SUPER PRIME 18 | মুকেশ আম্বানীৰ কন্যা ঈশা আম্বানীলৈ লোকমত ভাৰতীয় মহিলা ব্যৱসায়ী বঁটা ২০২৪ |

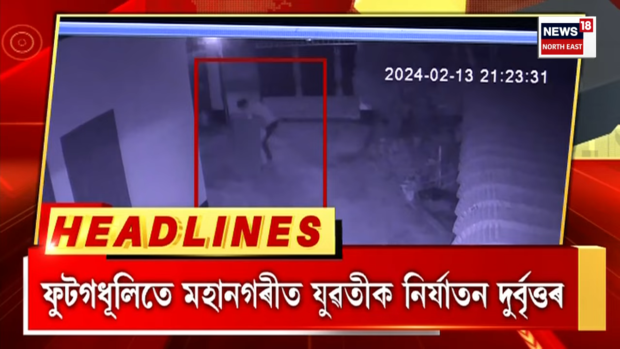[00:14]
মাজুলীতে মহানগরীর যুবতীক নির্যাতন দুর্বৃত্তর ভাড়াঘরত প্রবেশ করার সময়তে যুবতীক নির্যাতনের চেষ্টা সিসিটিভিত বন্দী নির্যাতনের সমগ্র ঘটনা দিসপুর থানায় এজাহার দাখিল ভুক্তভোগী যুবতীর